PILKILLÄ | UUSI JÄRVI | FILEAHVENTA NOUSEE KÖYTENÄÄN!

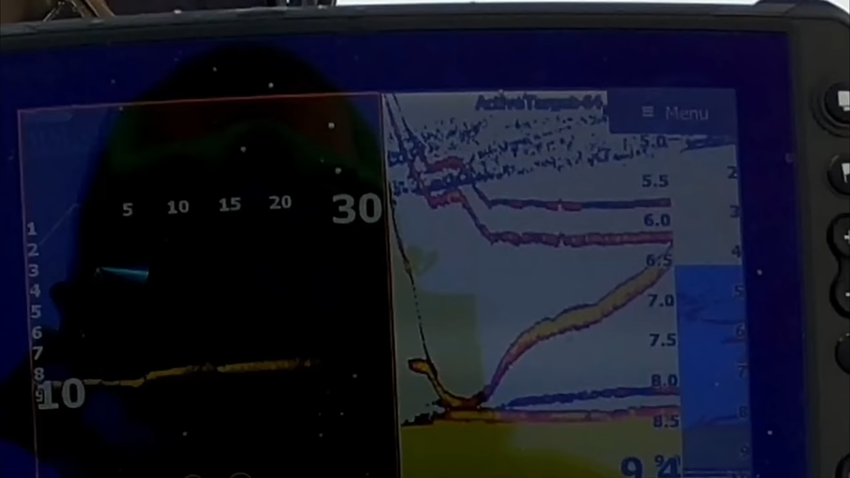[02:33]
No eee. Ihan silippuu. Ihan silippuu.
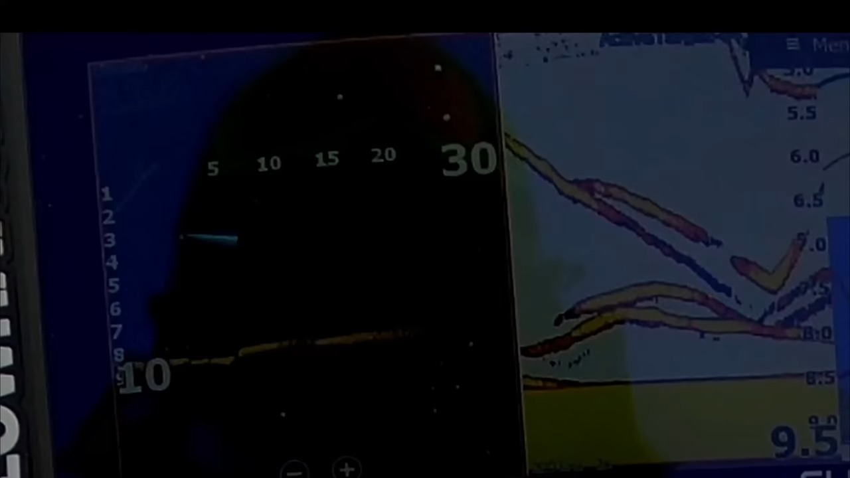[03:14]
Seuraava ihan pystysuoraan tulee mua. No joo. Tämä ajo ruu pikkusen isommin.
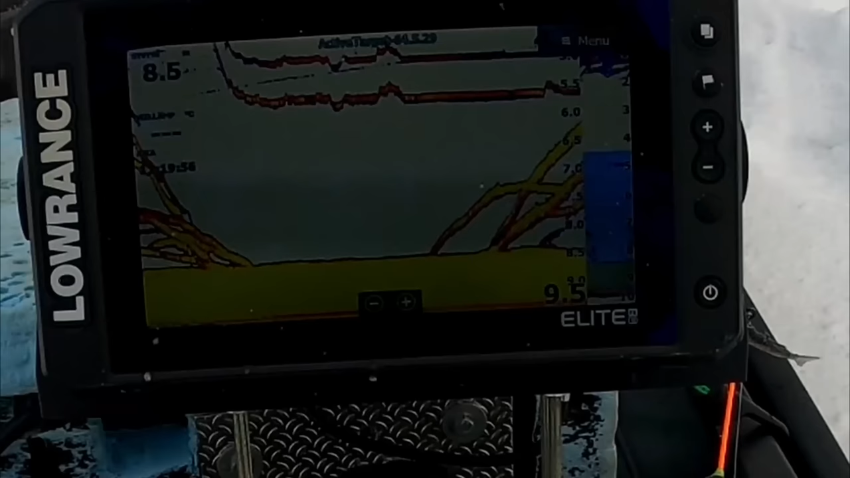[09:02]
Nyt on parempi tuo ylempi. Ai ai ai.
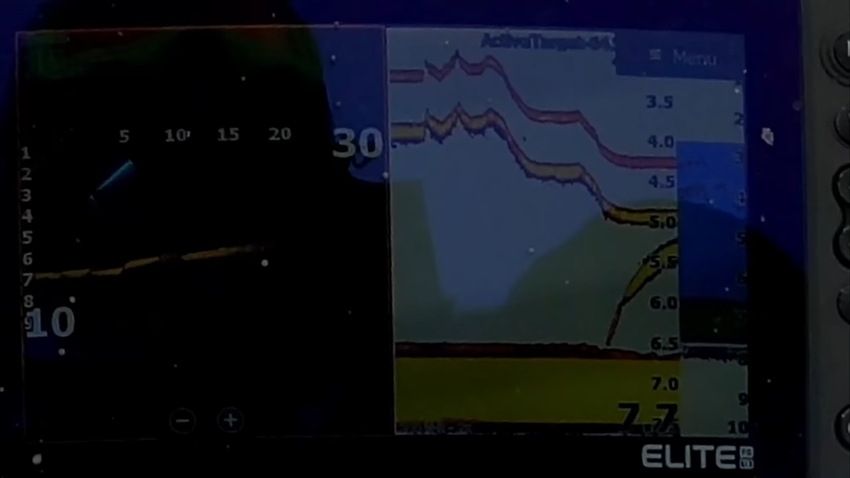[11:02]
Yks ahven. Otetaan tämä ja tulloo muuten vaaheli. Oota tän tämä ja tota. Oioioioi. Sun pysys kiinni ja löys kiinni.
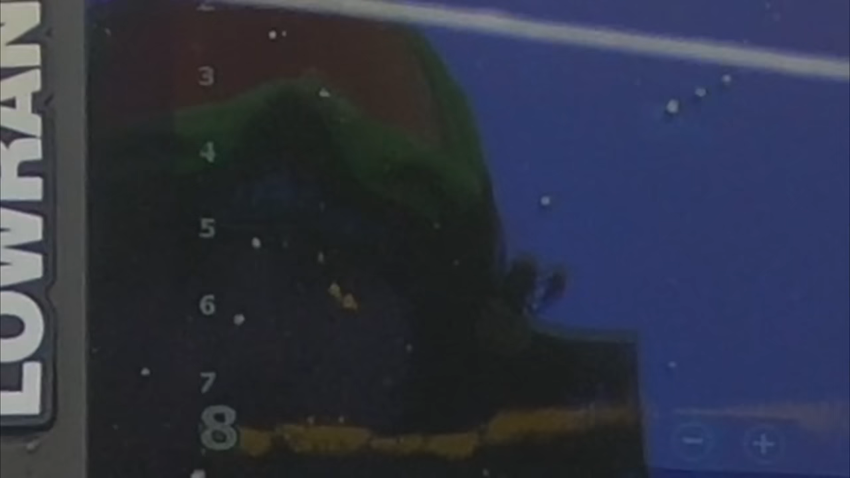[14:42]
Tää on isompi. Tää on isompi. Alempi isompi.
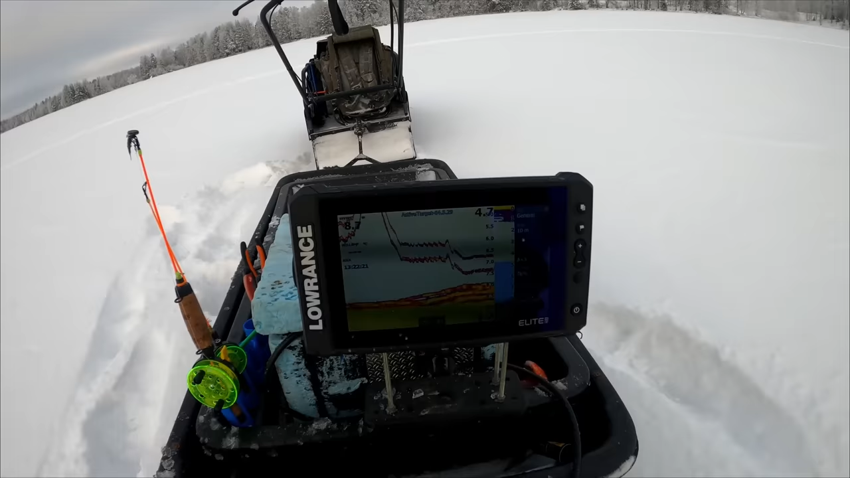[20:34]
Sitä pientä. Näe että se sieltä lähtis tulemaan. Mutta se. Yks otettavaa. Mutta ei se tajo. Ei se tajo millään. No nyt se tulloo tulloo tulloo. Mutta. Ei oo kyllä tämä. Ei oo ihan sillä tuulilla. Ja ei oo ihan kyllä sen koko lenkka. No nyt se siltä.